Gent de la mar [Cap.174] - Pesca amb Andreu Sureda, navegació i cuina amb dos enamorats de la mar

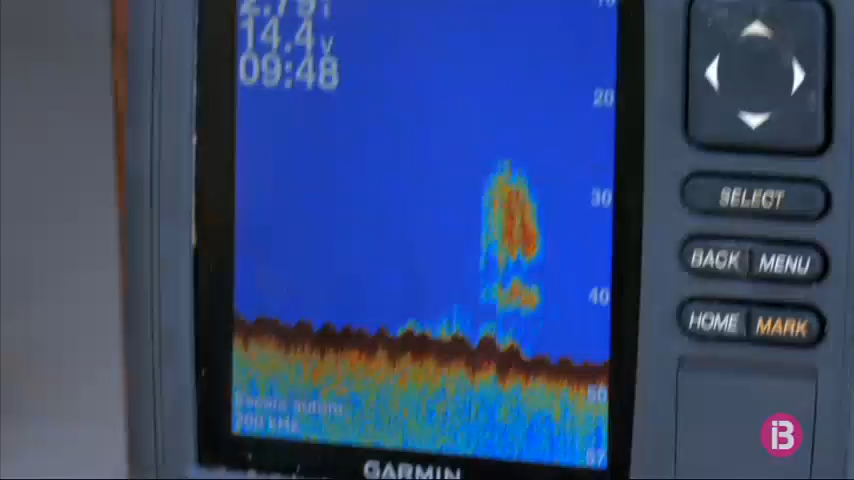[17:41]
Allà, el que hi ha baix, és una taqueta de peix que està ara bastant actiu, pareix.
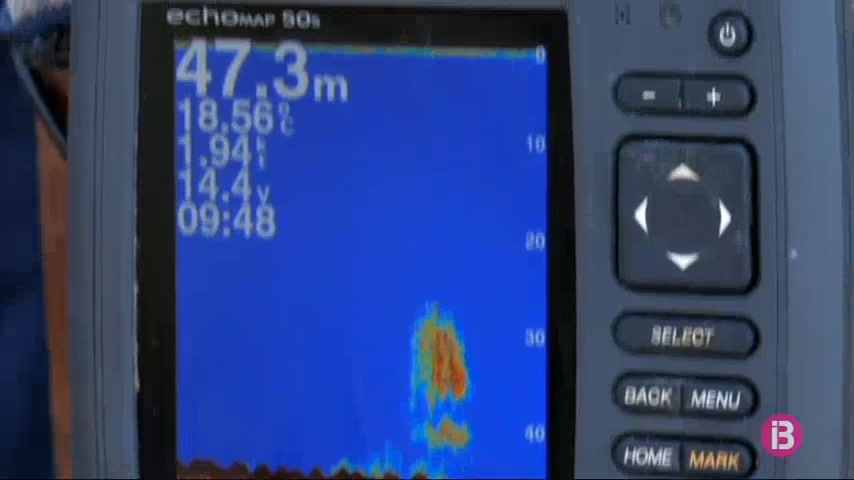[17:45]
On screen: depth 47.3 m, water 18.56°C
I el que tenim alt és peix de vol. Ah, punyetes. Intenta, suposo, d'ho intentar...